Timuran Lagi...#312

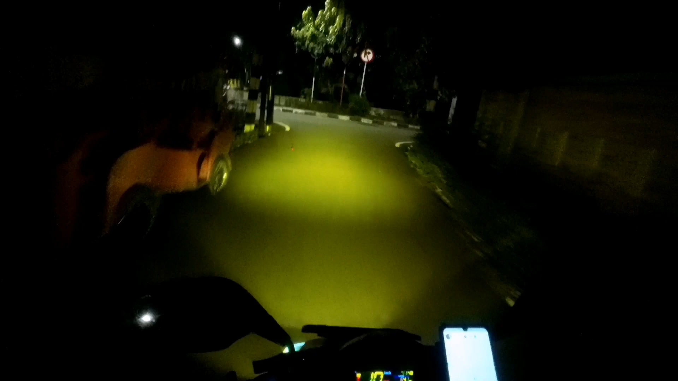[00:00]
Selamat malam di hari... Di hari apa ini? Waduh ini lewat mana nih kita?
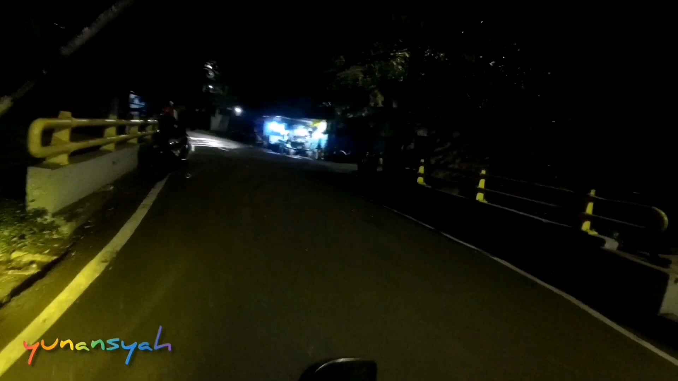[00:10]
Lewat mana nih kita? Oh lewat sini.
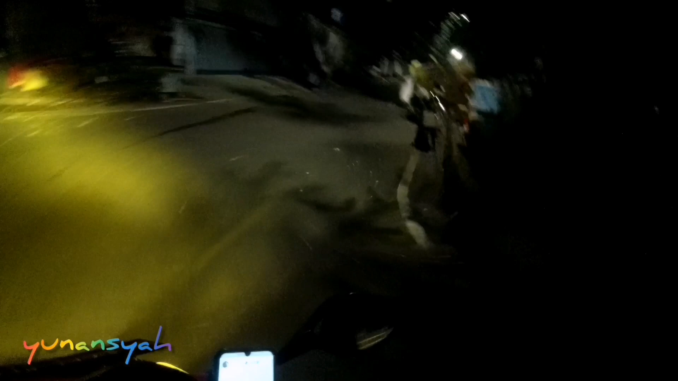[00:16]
Di hari Senin 30 November 2020 jam 11.48.
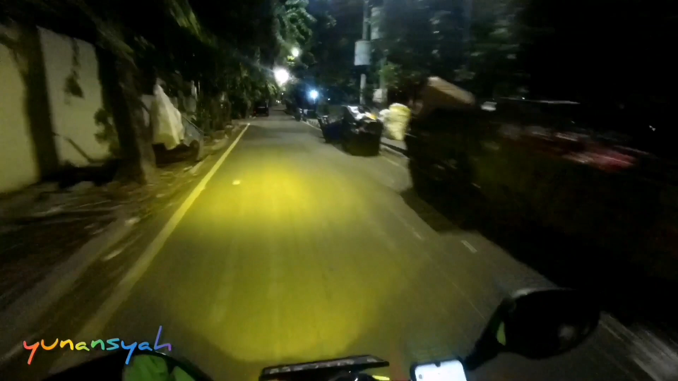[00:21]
Nyari jalan keluar dulu bingung. Daerah Cempaka Putih. Tadi dari mana tadi jemputnya itu? Di daerah belakangnya... Lotemol Avenue Kuningan. Itu box cafe kalau nggak salah. Itu ngantaranya ke...
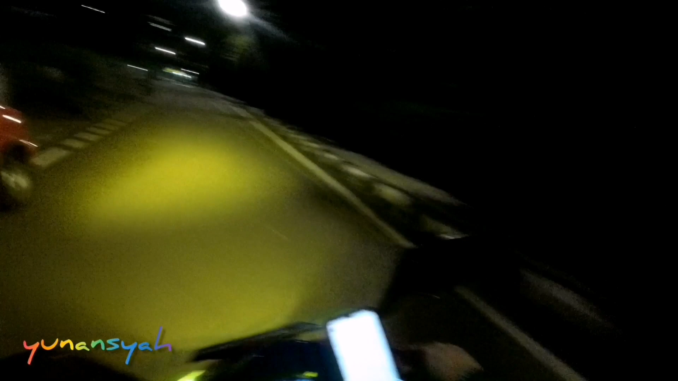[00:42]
Komplek Lagura Indah sini Cempaka Putih. Lumayan lah.
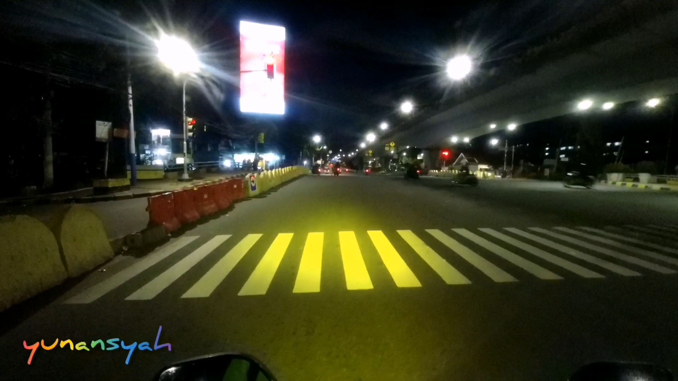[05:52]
Oblop Telepon hijau disini Kayaknya udah gak efektif ya Karena Kita dipalang-palangin juga Yang disana gak boleh lurus Harus belok
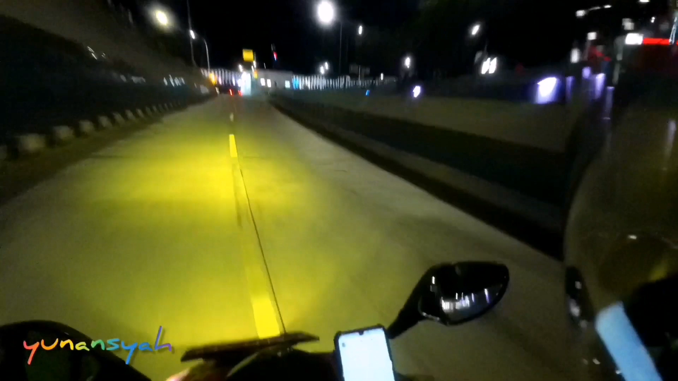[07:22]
ancor Jadi gak perlu lewati Lampu merah sini nih Mantap juga nih Ya kerjaannya mas Jeffrey Boss Jeffrey Oh enak ini Bisa langsung ke kiri ke kanan Oh cakep Karena kalau dulu kan Ada Ada potong Ada pembatas gitu Jadi gak bisa ke kanan Eh sorry Gak bisa ke kiri
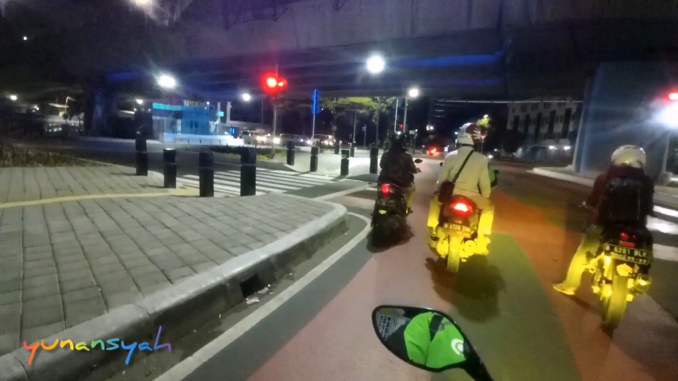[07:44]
Agus Ternyata bisa belok ke krama Tampak
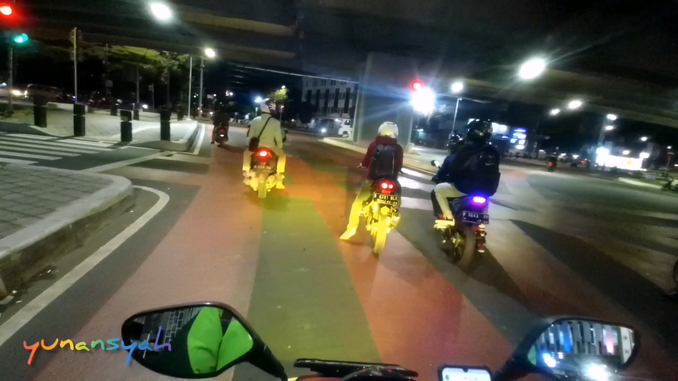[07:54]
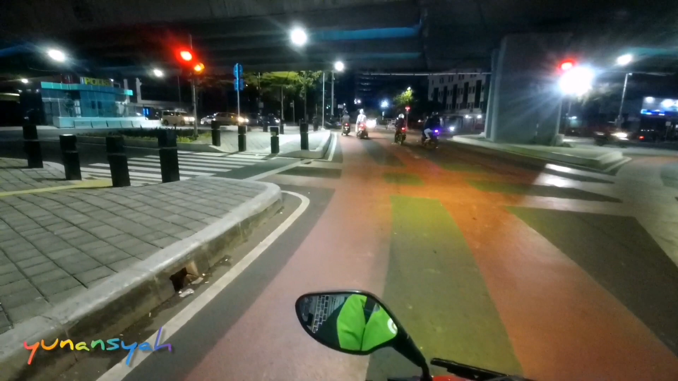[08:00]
Tauan garisnya dimana Disinilah kita berhenti Oh iya tuh Lintas bawah Senin Tuh lagi on progress Boleh lurus gitu Kayaknya boleh lurus deh Wah lumayan Gak perlu muter Sehingga lurus itu Gunung Agung Gue ada ininya Nah
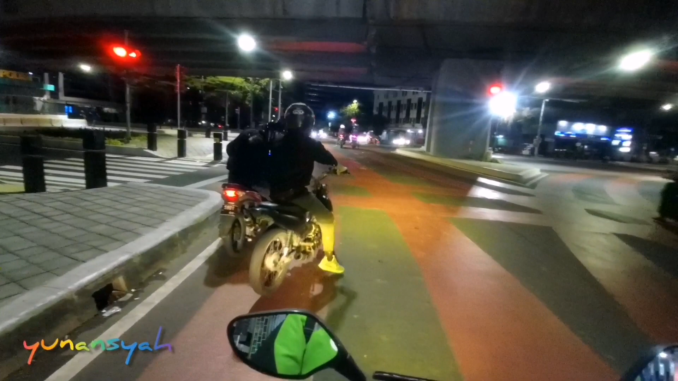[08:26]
Tampak nih John
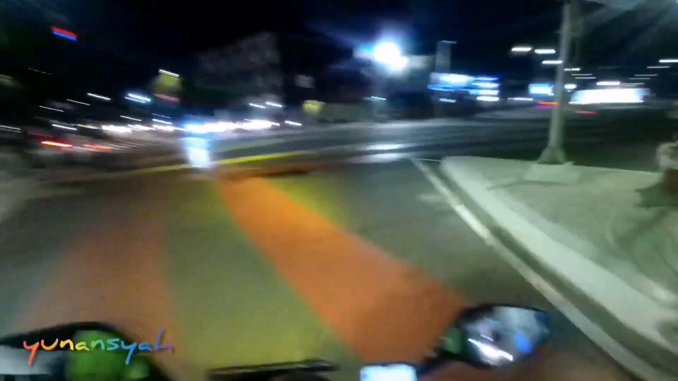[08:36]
Tapi gue ke kanan aja Gue mau ngeliat ini Lintas bawah Senin Wih Mantap Gokil gue udah lama gak lewat sini Ternyata Udah mau jati Wih Cakep Tapi belum belum diiniin Wih Cakep